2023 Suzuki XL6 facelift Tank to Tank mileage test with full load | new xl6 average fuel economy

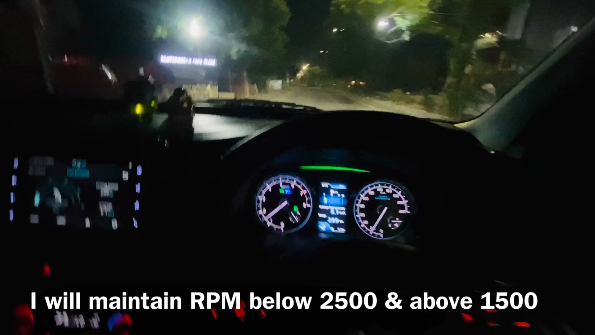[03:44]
पर हम रियल वर्ल्ड माइलेज टेस्ट कर रहे हैं, तो मैं नॉर्मल गाड़ी चलाऊंगा, जैसे आप लोग भी जब हाईवे पे जाएंगे तो जैसे ही आप ड्राइविंग करेंगे तो उसी तरह की ड्राइविंग मैं यहाँ पे करूँगा।
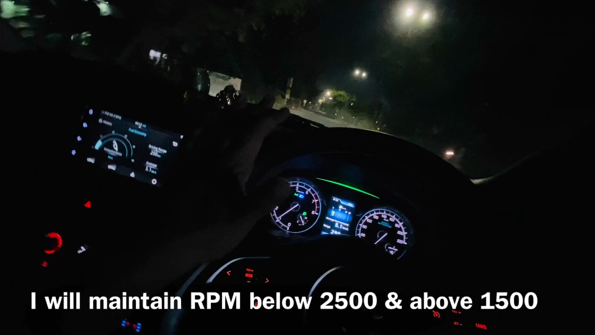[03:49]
जैसे जैसे कार कहेगी कि गियर चेंज करो, उसी हिसाब से हम गियर चेंज करेंगे।
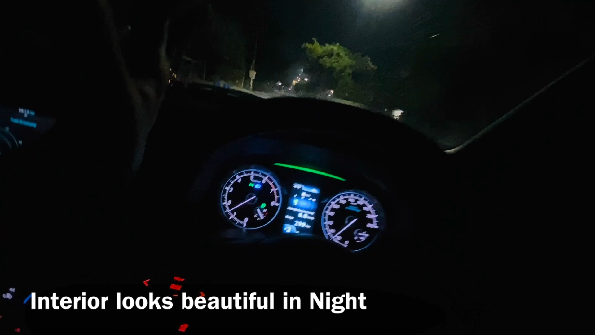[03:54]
अभी थर्ड गियर पर गाड़ी चल रही है, और कार ने कह दिया कि फोर्थ गियर डालो,
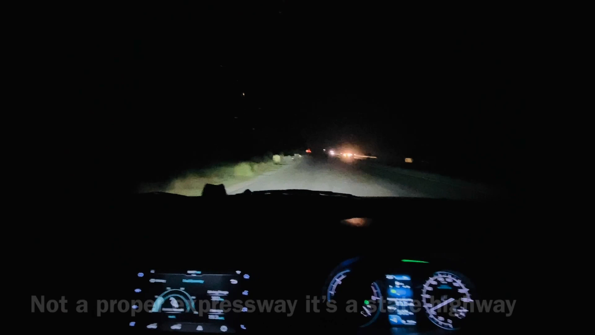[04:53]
4 लेन हाईवे, मतलब 2 लेन इस साइड है और 2 लेने उस साइड है, चलाते हैं गाड़ी को थोड़ा,
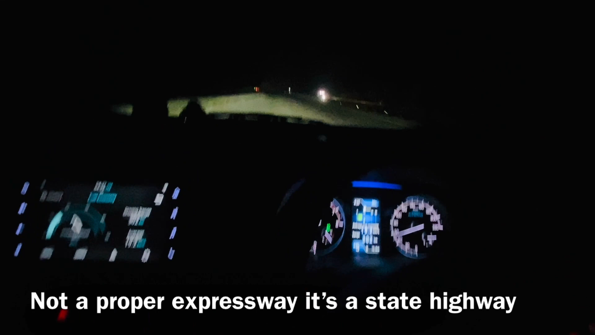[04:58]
और अब मैं आपको मिलूंगा 20 किलोमीटर पूरे होने पे।
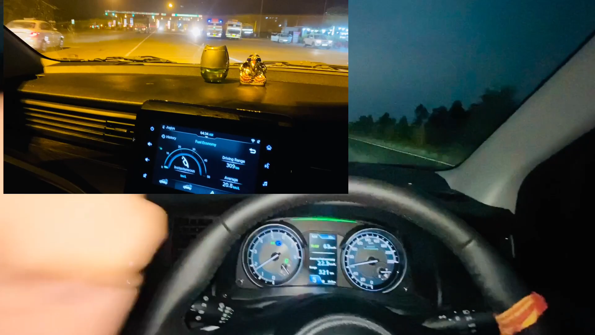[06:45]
यहाँ एक दो जैसे अभी पीछे वो टोल टैक्स वाला सीन आया था तो वहाँ पे ब्रेक लगी तो पूरी कार जीरो पे हुई, फिर फर्स्ट गियर,
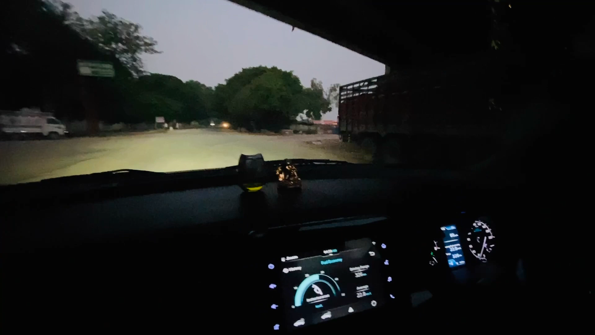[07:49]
दोस्तों अभी अभी हमने यू टर्न लिया पुल के नीचे से, हाईवे से उतर गए थे हम,